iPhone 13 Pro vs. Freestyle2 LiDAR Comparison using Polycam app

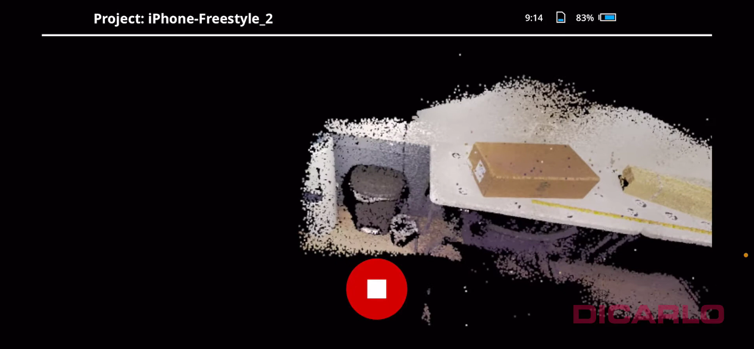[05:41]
oh it's filling in a little bit okay let's grab the same area ish the ground
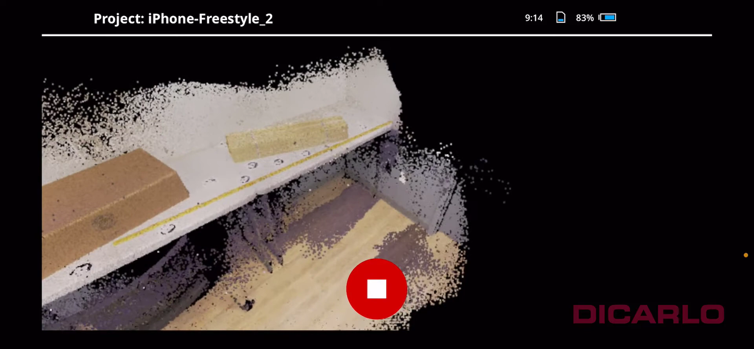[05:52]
let's go also here it will grab the back
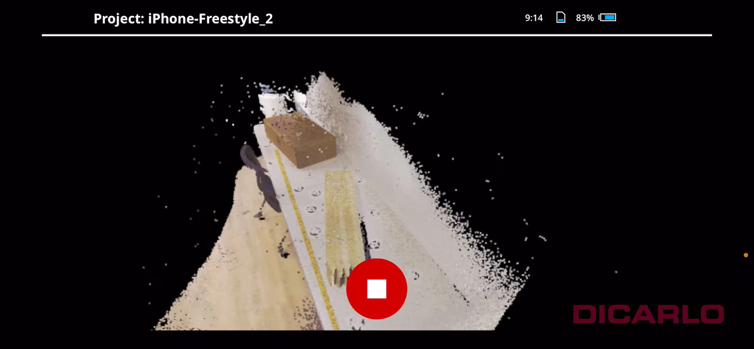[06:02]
of these sticks here too
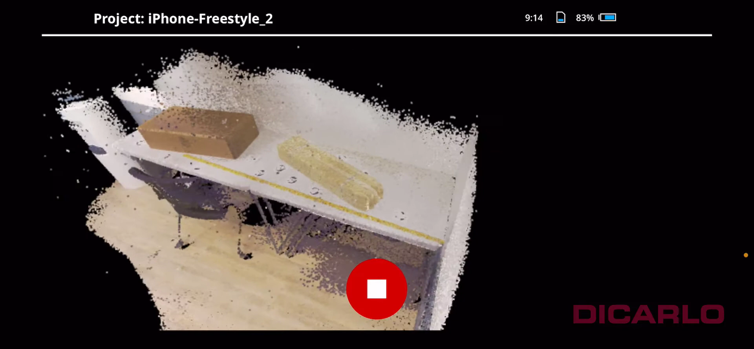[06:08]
okay that's it so data recording has been
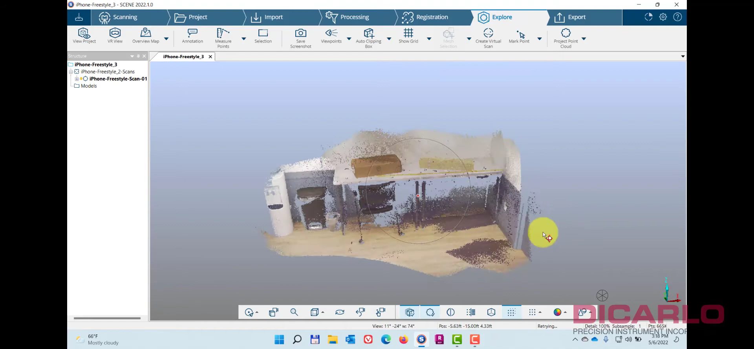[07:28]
just for fun this is what it looks like before processing so you see it's relatively clean but still noisy data of course I mean these are just large
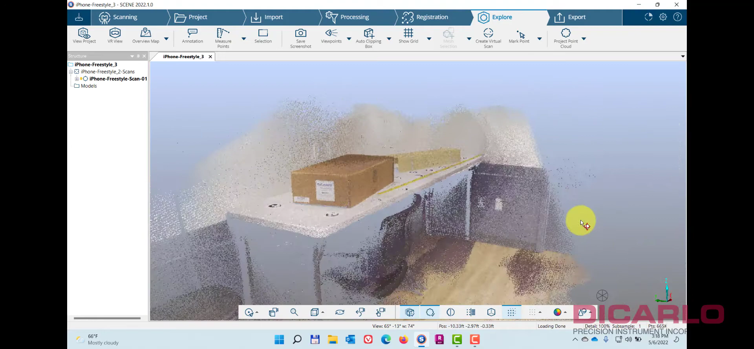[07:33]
pixels which dots which will be probably gone when you process so
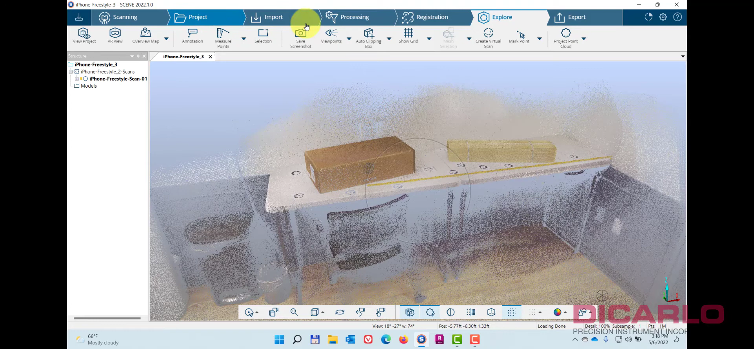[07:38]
let's go into processing and process
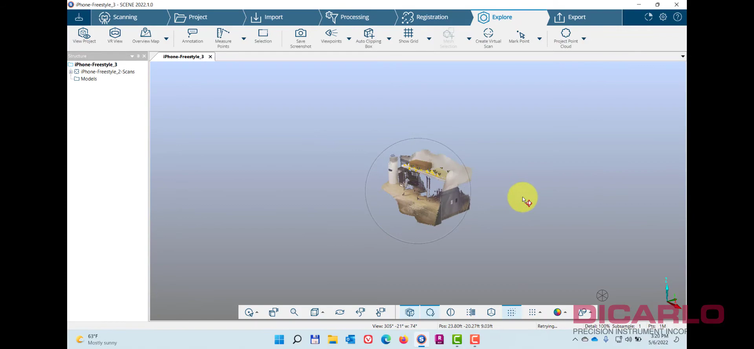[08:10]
cleaner nicer I mean I guess expected
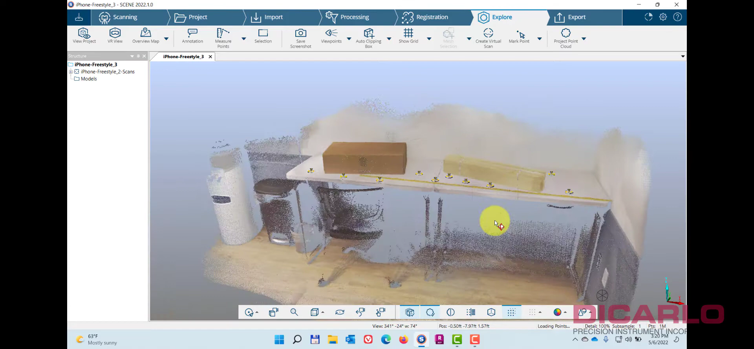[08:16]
but let's see what the data looks like when we import the actual iPhone
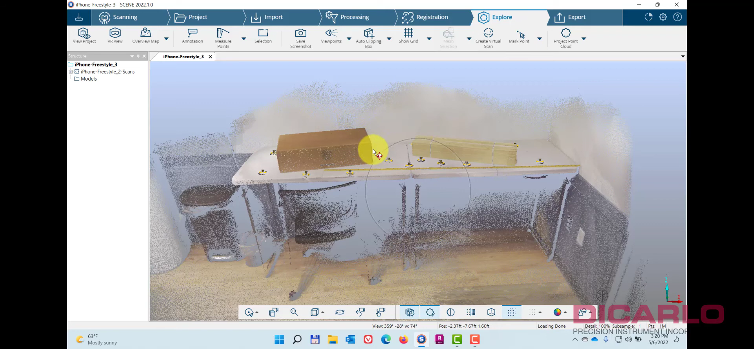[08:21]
scan so I believe I have
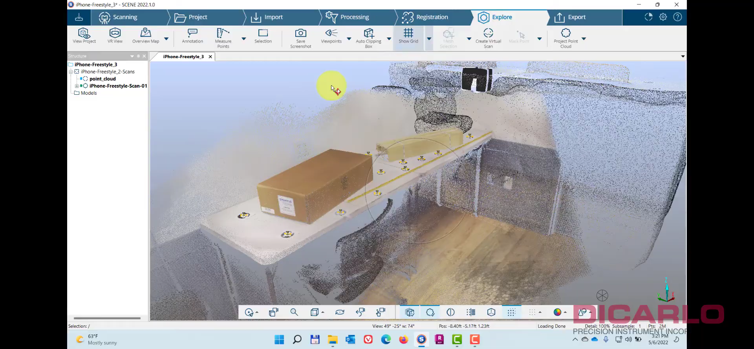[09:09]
just like that I see that there's something now residing
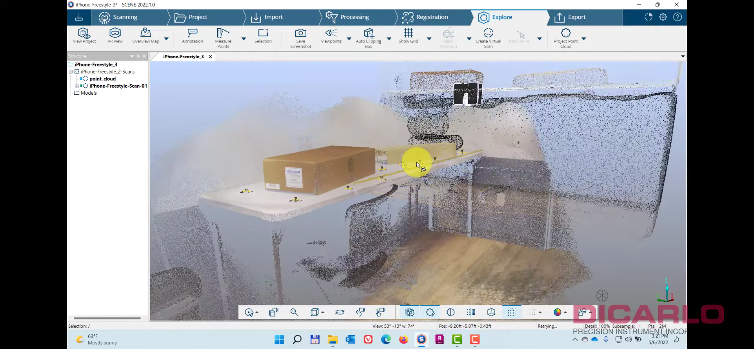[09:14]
in my point cloud on with a freestyle looks like
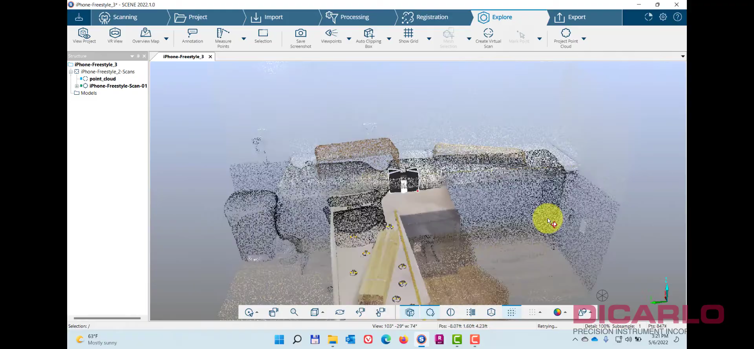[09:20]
it's to scale but it's at the 90 degree L I guess degree offset
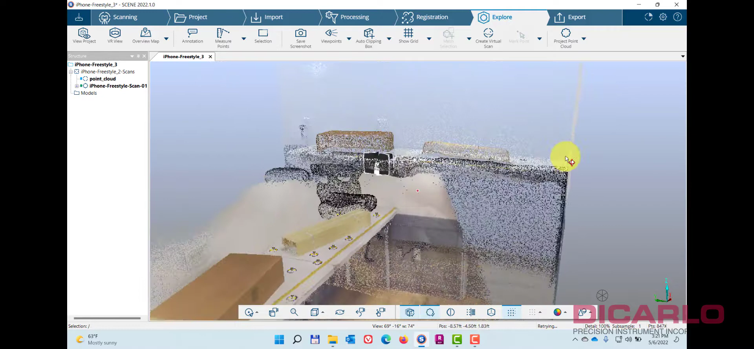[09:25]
here that's okay all right let's see if we can
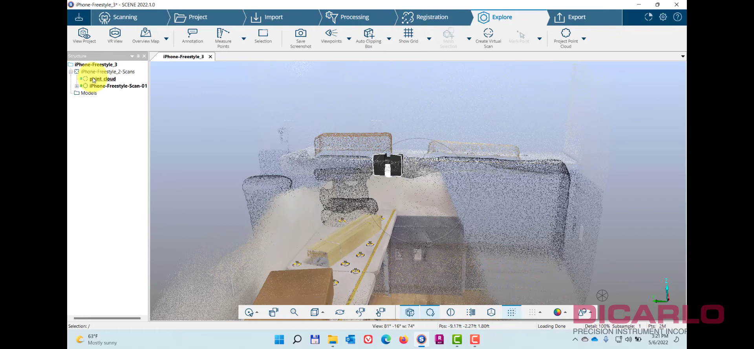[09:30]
scene is showing this data as unprocessed you can tell
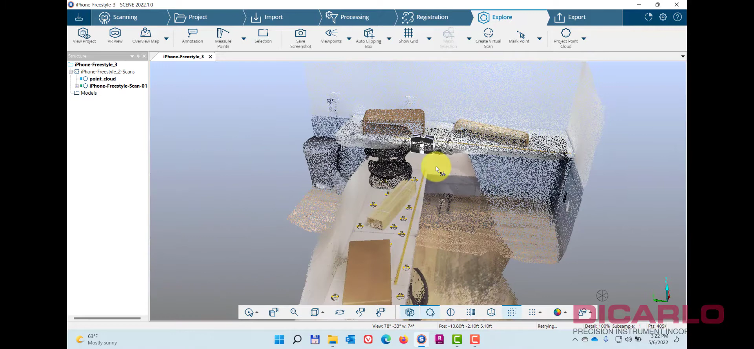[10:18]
typically I would level this data and to level the data you
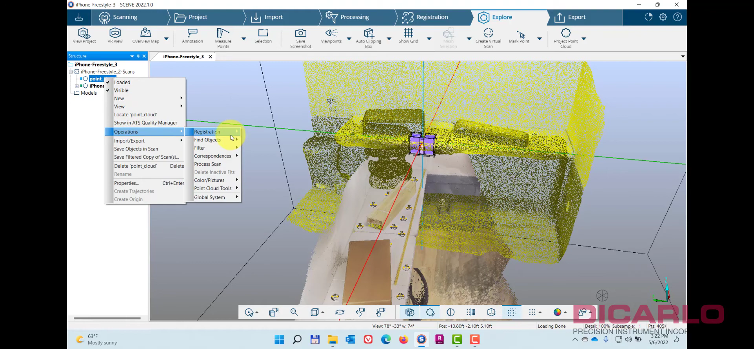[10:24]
just need to level it with three clicks but because it looks like it's relatively
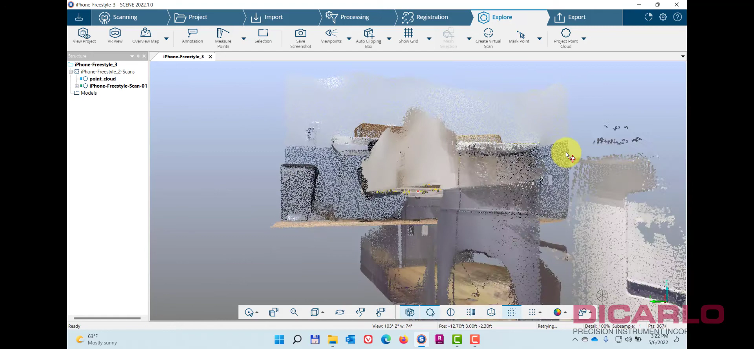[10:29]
level so what I'll do what I'll do is I'll just go ahead and try to register this thing so let's try register
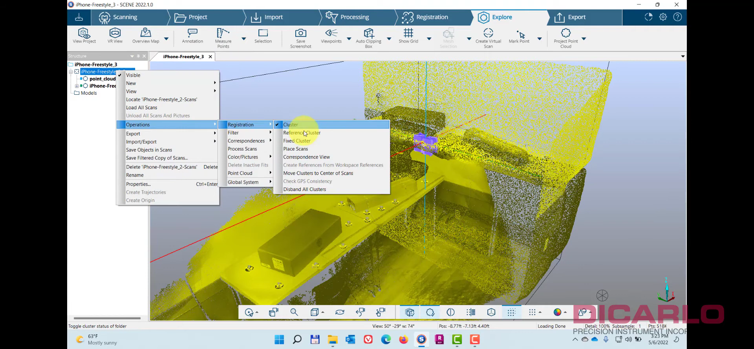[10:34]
let's do top view will go very
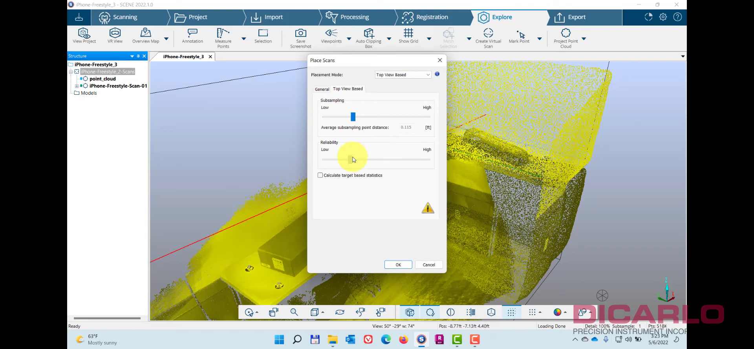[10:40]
low reliability subsampling probably higher because the data is relatively low density on the iPhone see if it works
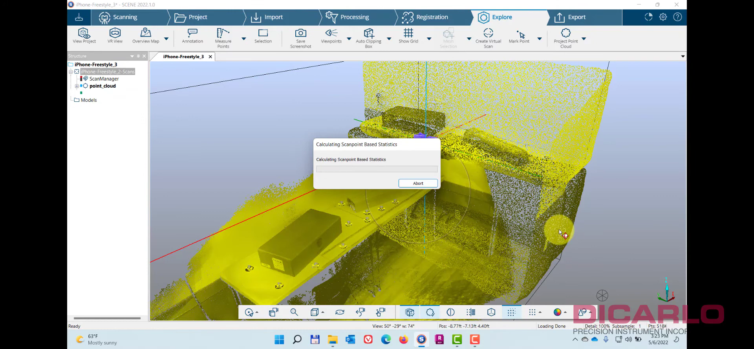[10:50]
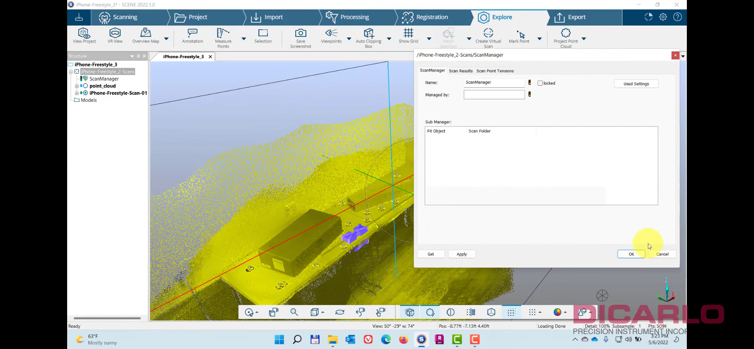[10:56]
okay look at that well it looks like it placed it to within seven millimeters it looks like it so
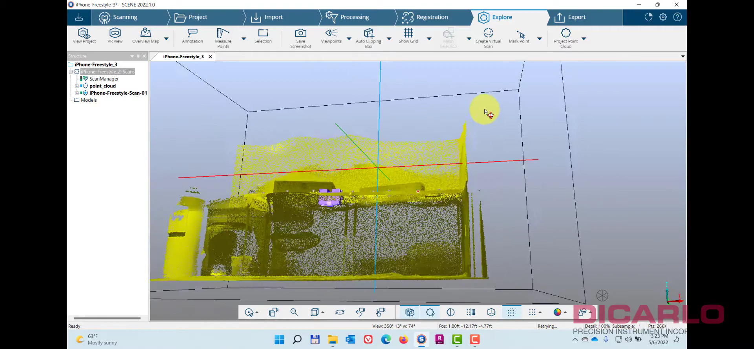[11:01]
okay
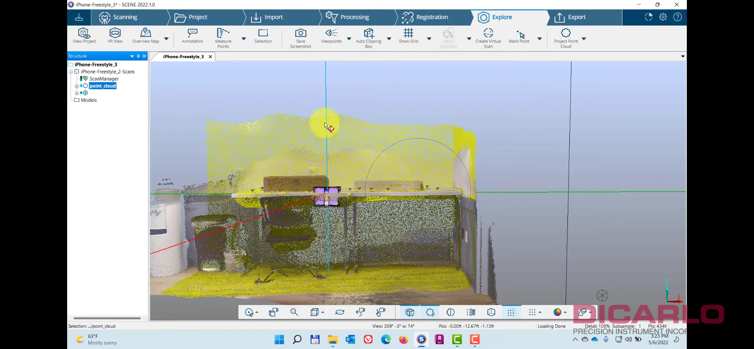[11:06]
this is the iPhone cloud this is the three style cloud
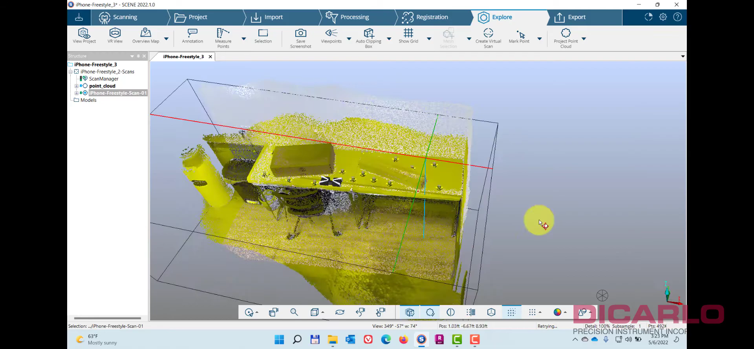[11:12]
they are on top of each other
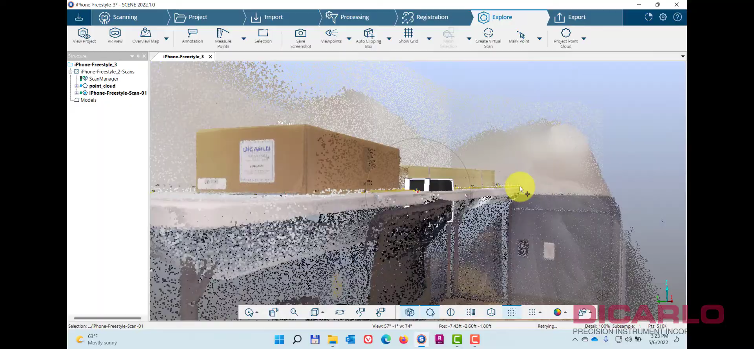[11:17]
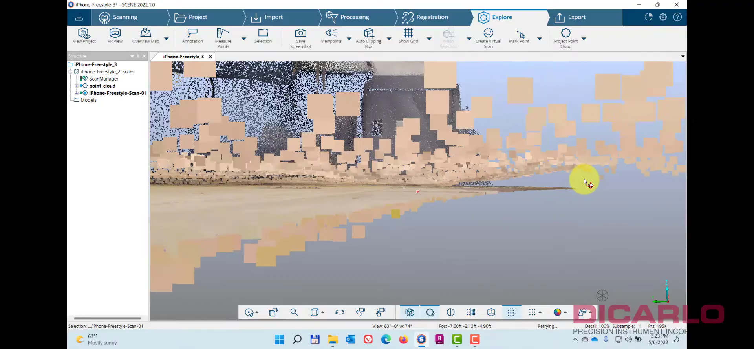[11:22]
it's not perfect but again that's just because we did top view based registration so from the top view we should
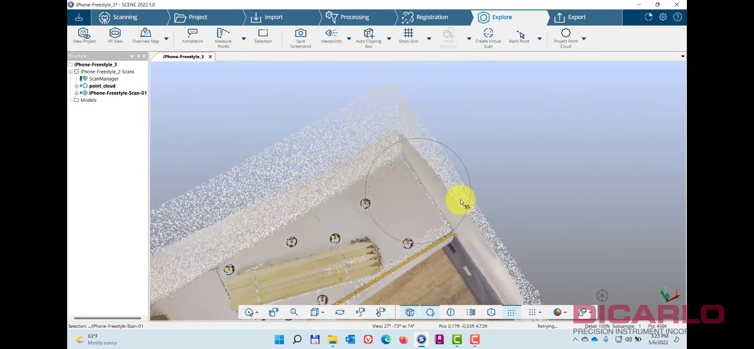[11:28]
really have only one wall over here
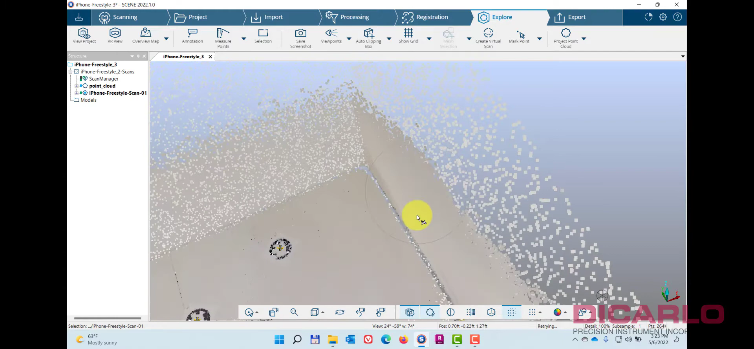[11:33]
so this looks like it's relatively okay so let's see if we can do a cloud to
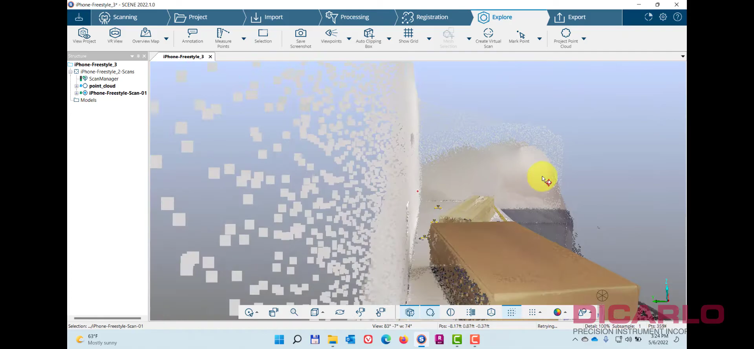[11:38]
cloud to refine this a little bit so you can tell that there's definitely a difference between the data so let's do this